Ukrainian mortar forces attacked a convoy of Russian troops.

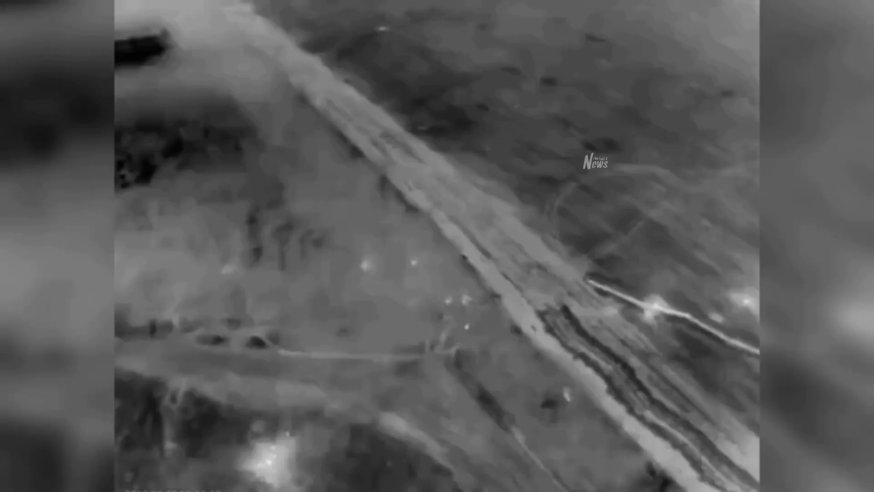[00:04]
Hi friends, you can clearly see in this video how Ukrainian mortar forces started attacking a convoy of Russian troops.
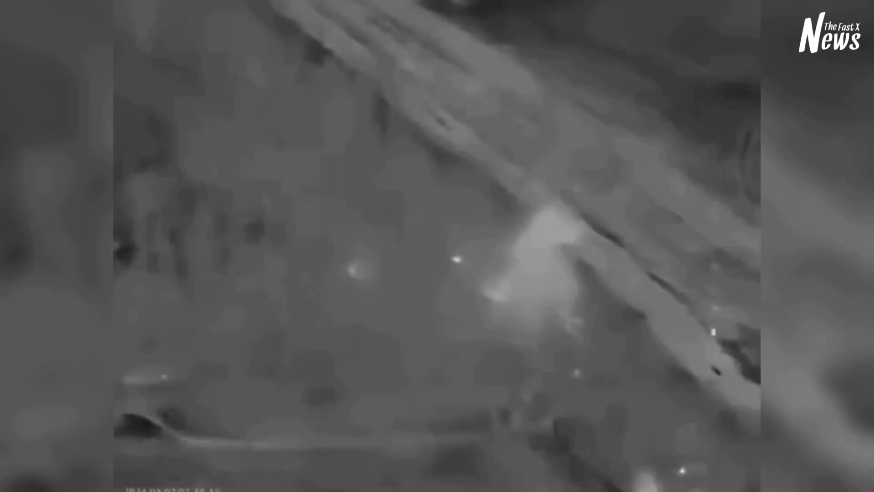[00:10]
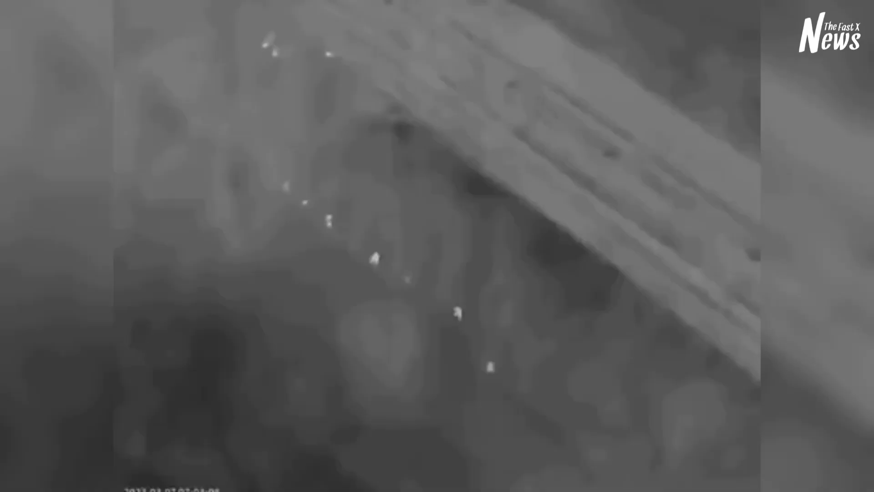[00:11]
The video begins, and the first thing you see is a convoy of Russian troops moving from one direction to another, clearly visible on Ukrainian drone cameras at night.
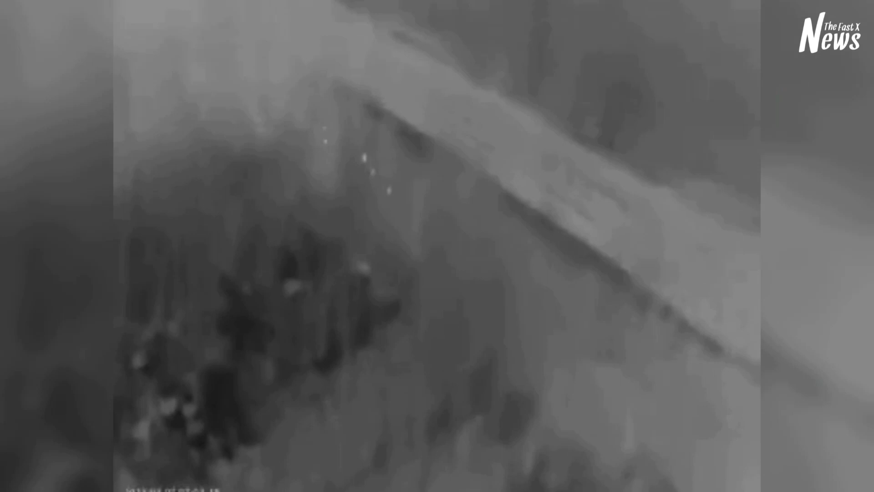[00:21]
Then the Ukrainian troops a convoy of these Russian troops. Drone cameras monitor scenes moving in one direction,
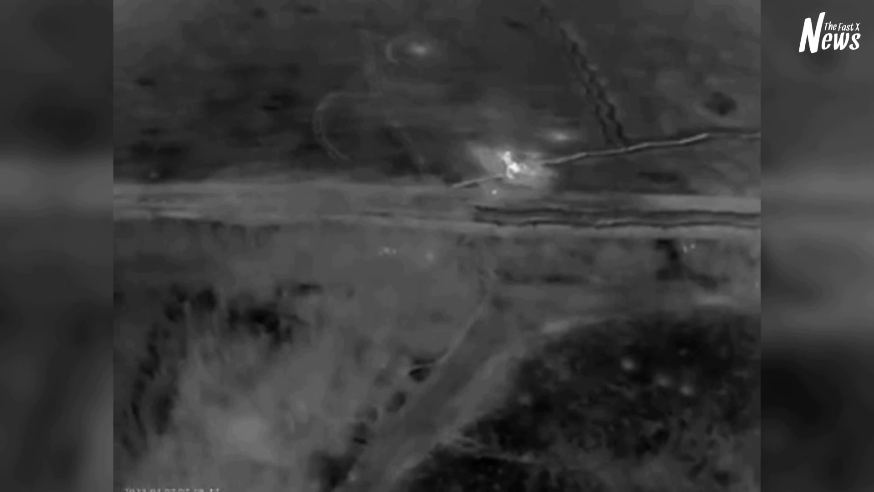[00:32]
they observed with drone cameras and then the Ukrainian drone operator informed the Ukrainian mortar forces,
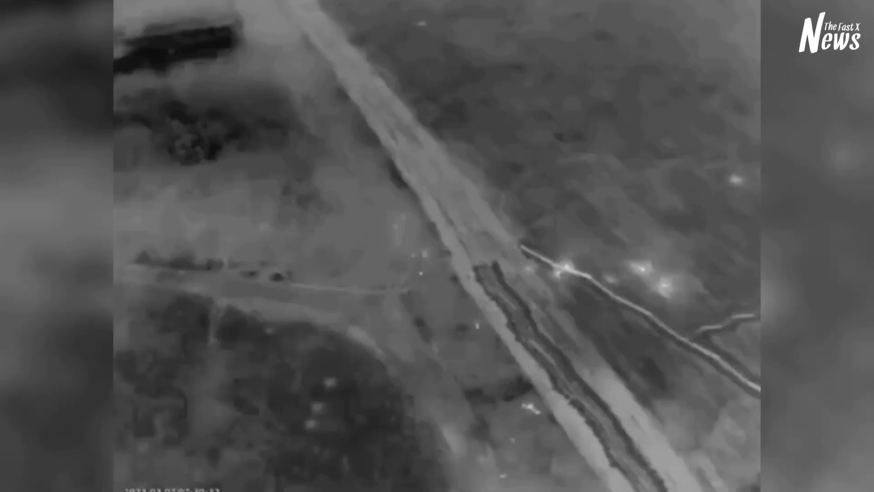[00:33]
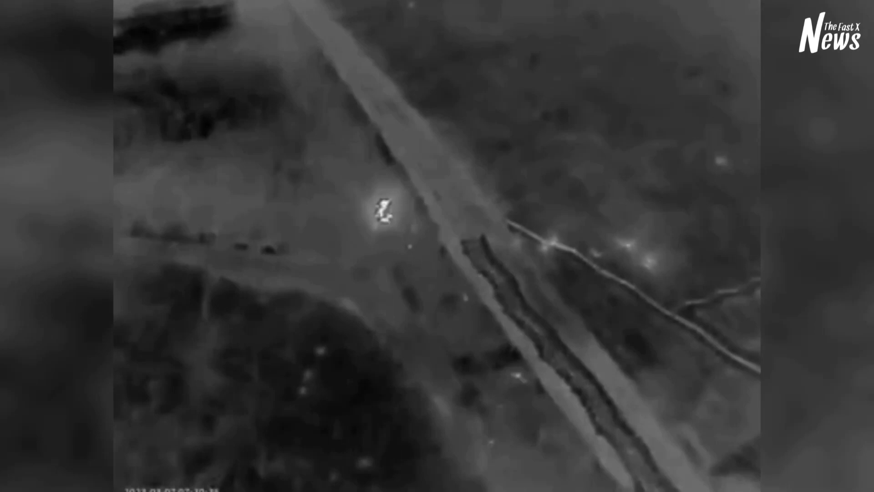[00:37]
and then the Ukrainian mortar forces began to attack the Russian convoy with mortars one after another.
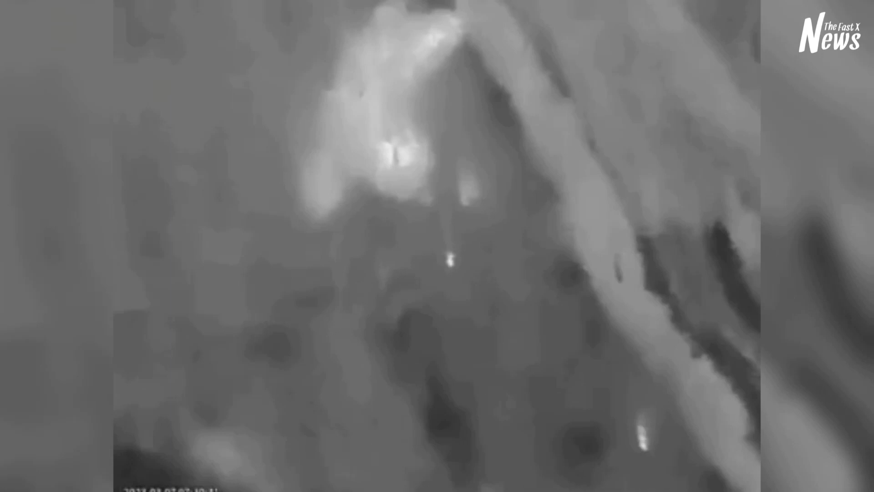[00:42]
After the mortar attack, many Russian soldiers were wounded and killed. What you see in this scene hasn't been tested yet, and the exact location has not yet been found.